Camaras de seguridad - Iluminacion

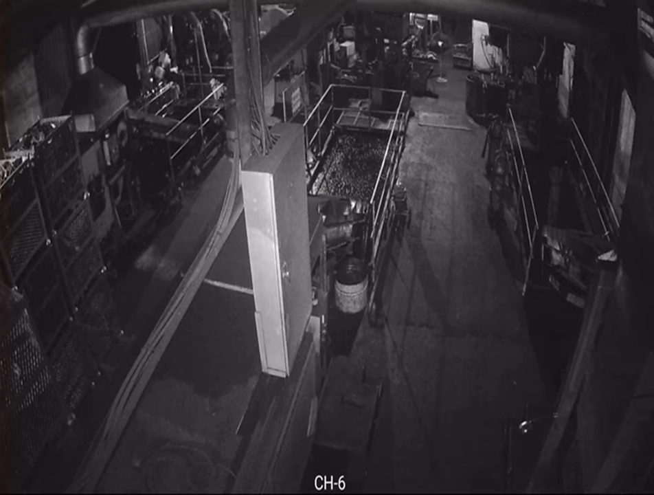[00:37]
es de que depende de que depende eso depende de las tecnologías que
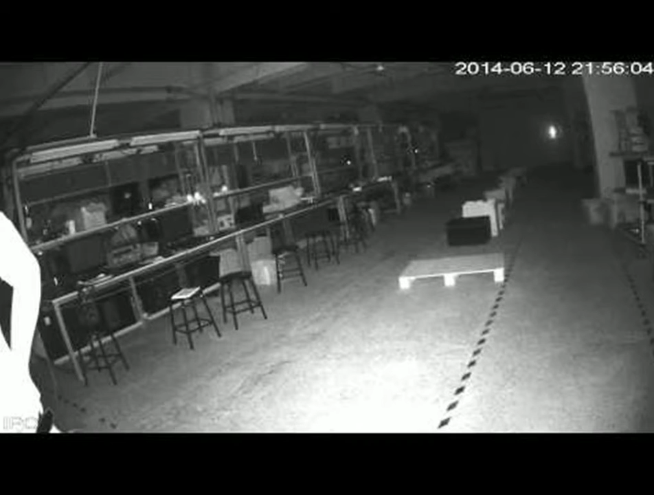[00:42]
tú tienes instalada en tu cámara entonces la primera es la iluminadores IR estándar